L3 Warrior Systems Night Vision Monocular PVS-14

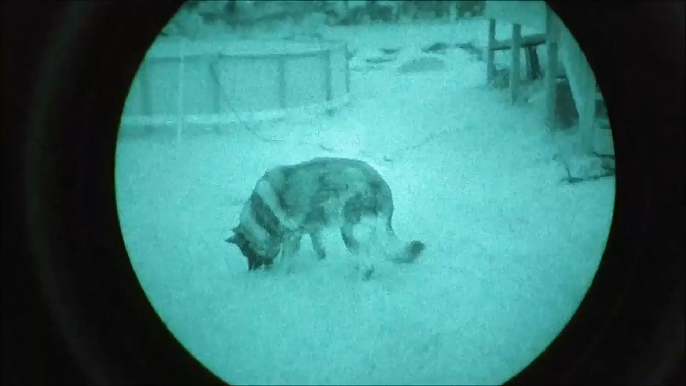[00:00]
All right, there we go. We got the dog out. He's walking away.
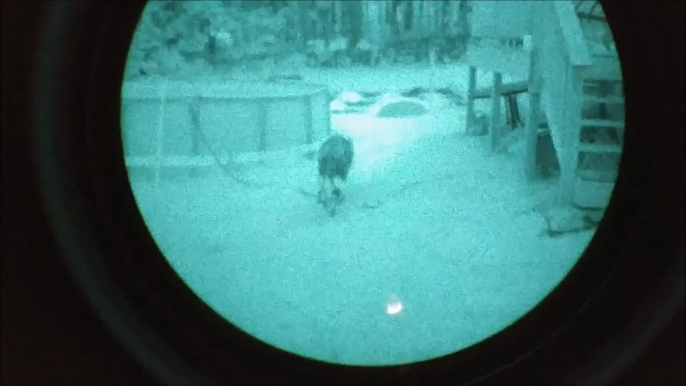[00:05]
Just again, this is what we're actually looking at. This is real time with no night vision. And then, boom, he fucking disappeared.
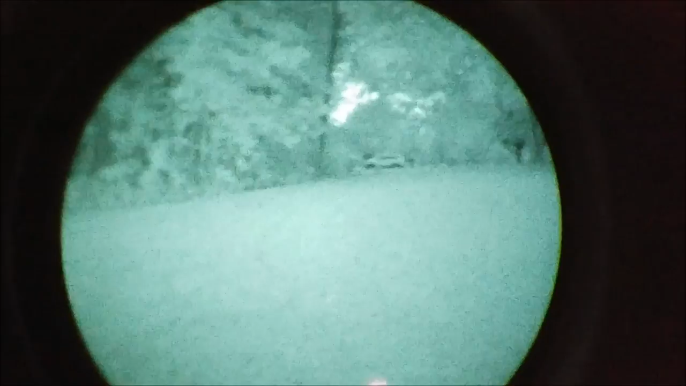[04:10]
Alright, this is going to be take two of the outside walkabout because I forgot to kick off my motion lights and as soon as I started walking around I was like, damn it! But this is my yard, here's the other neighbor's house and you can just make out the car in the driveway and if I was a guessing man, that is about 500 feet away, is that car. So we'll continue down around.
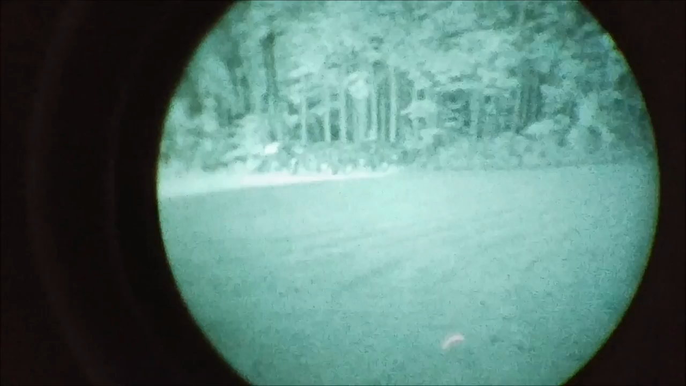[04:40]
These woods are relatively close and you can see the one backlight still kicked on. There's without the monocular which, with the naked eye, I can still kind of see my garden posts and everything.
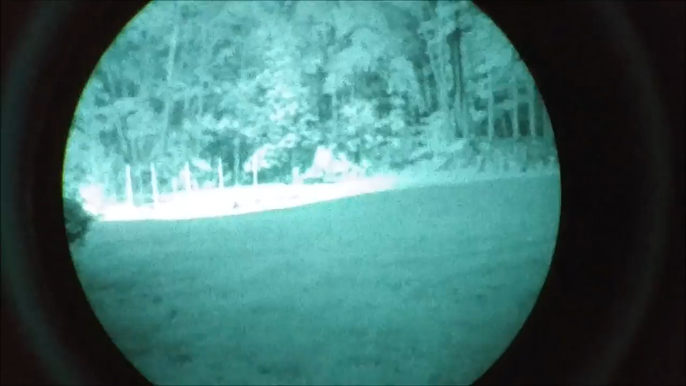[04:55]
But none of that light is kicking up this far. And there's my neighbor's house there.
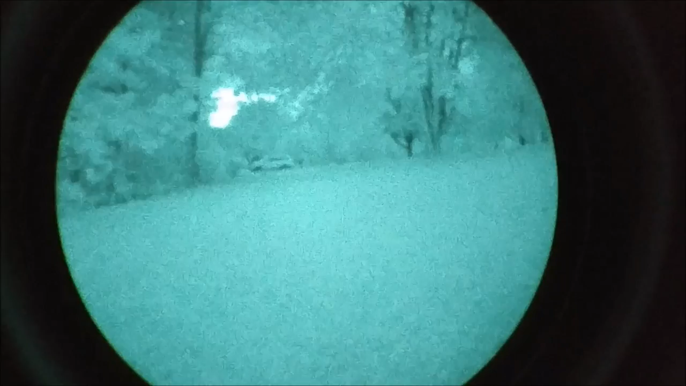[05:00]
Not the house, but the car. And there is without any of the night vision. So this thing is kick-ass.
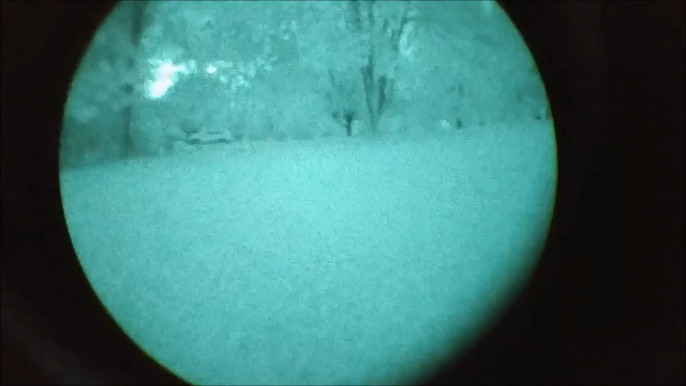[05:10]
You could definitely make out if you had somebody walking across doing whatever. And there's my dog. Let me see if I can get him to go chase a ball or something.
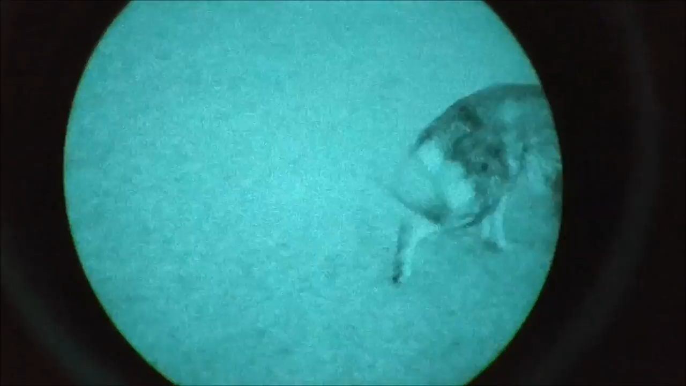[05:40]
Go find it. Right now he is about 20 feet away.
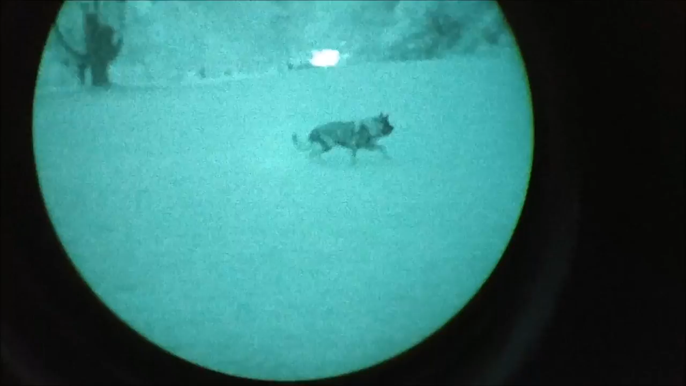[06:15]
Alright, I'm going to go grab the rifle. I'm going to see if I can somehow get it to go through my red dot.
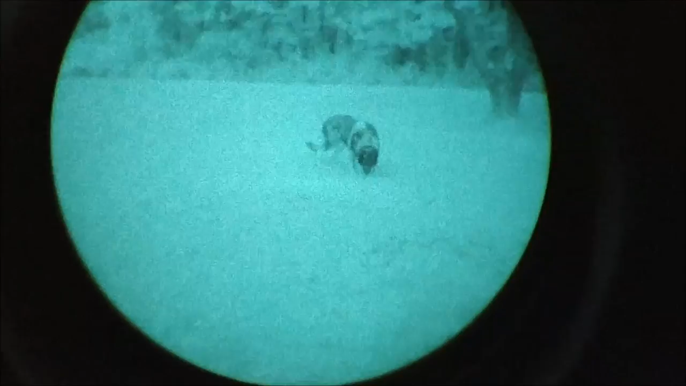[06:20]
And we'll see if we can light up a scope picture for you.
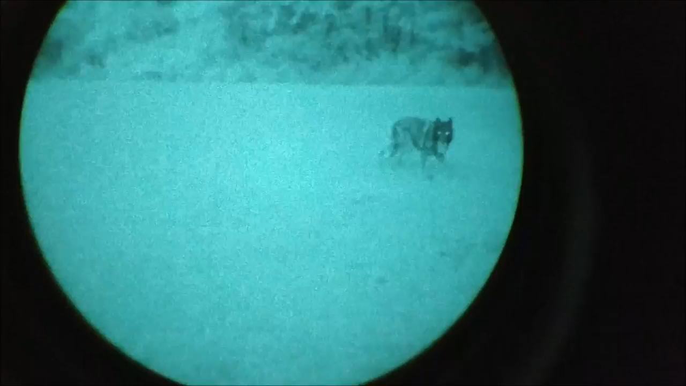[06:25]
Alright guys, I tried to put the, there's my other neighbor's house.
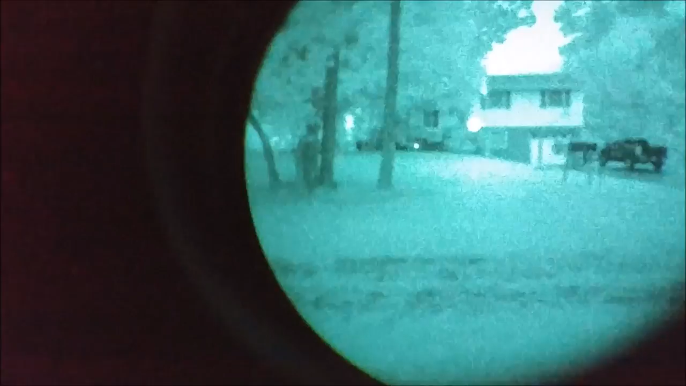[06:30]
Tried to put the monocular up with the rifle. But since I don't have the mount, there's no way I can hold the rifle, the monocular, plus a camera trying to line everything up to get it going.